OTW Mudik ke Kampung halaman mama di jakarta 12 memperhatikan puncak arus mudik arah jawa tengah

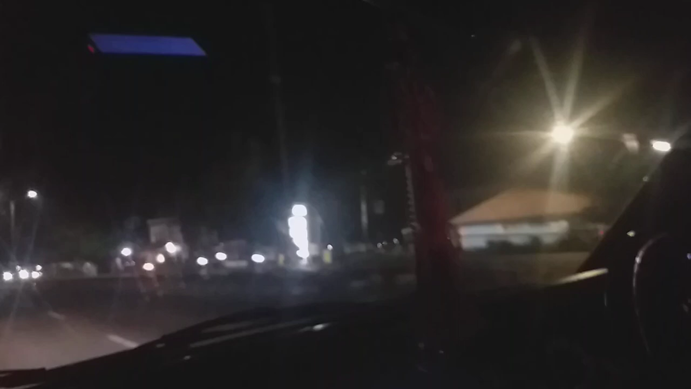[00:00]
Nah ini kelihatannya yang dari arah Jakarta sudah mulai kuncak-kuncak nyeram ini di Pantura tuh Motor, truk, mobil pada lewat jalan Pantura Lewat truk pada mampet di brembes Tuh, rame sekali Itu antrean SBBunya Masya Allah Sama kayak saya meluat umur di Maksudnya itu arah kemana Pak?
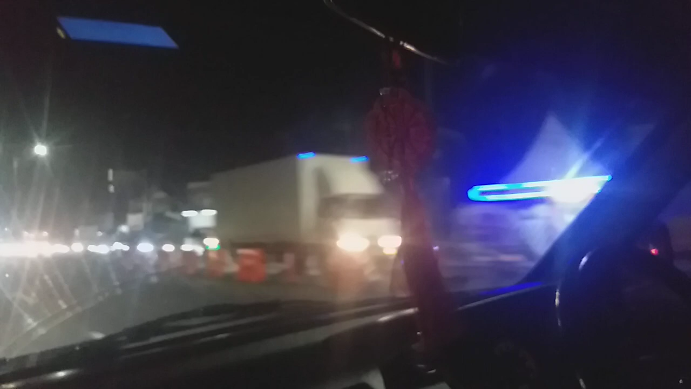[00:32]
Dari Jakarta? Iya ini dari Jakarta ini tuh Ini lagi rame-rame kayak kita dulu tuh Pas lagi puncaknya naik motor ini
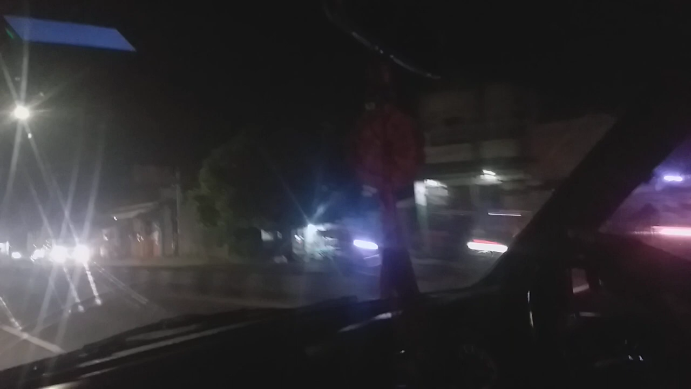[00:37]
Tuh liat Base, truk, semuanya udah turun Baje juga tuh
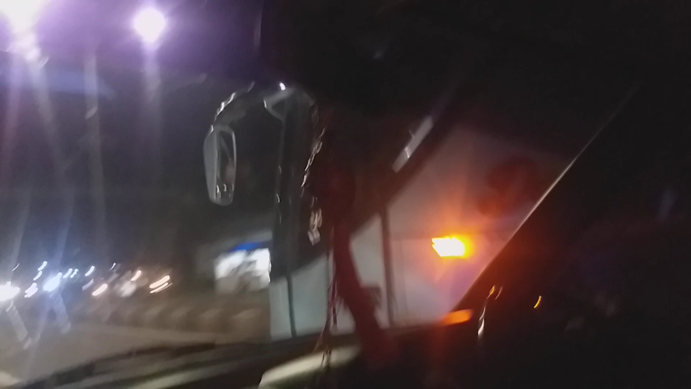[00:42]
Baje roda 3 Tuh baje no Baje Walau ketutupan base Tuh Tuh Tuh Udah semuanya itu pada ini udah mulai pada Ya Ngacir semua di Pantura Ini baru pada lepas tuh Dari Cikampek tuh
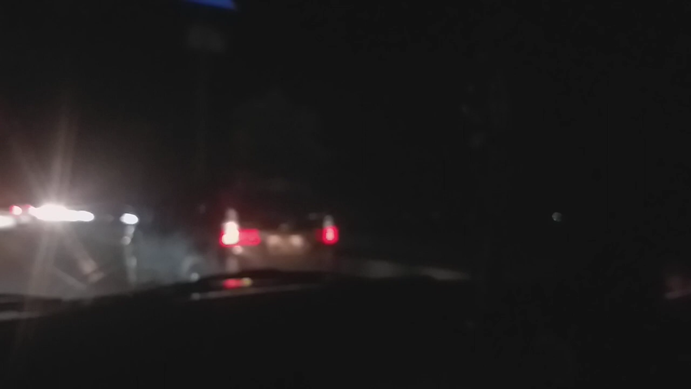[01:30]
Seru kuat Ini kan jam 21 Ini kan jam 21 Habis ini lah Habis taraweh gitu kan Pada berangkat Tuh Lagi rame-rame nya itu Tuh Truk-truk itu truk isi orang itu Bukan Kamping Kalau Kamping itu arah Jakarta Tuh Tuh Tuh Tuh Tuh Hampir gak keliatan betuknya Lihat lampunya sembuh Hahaha Saking cepet T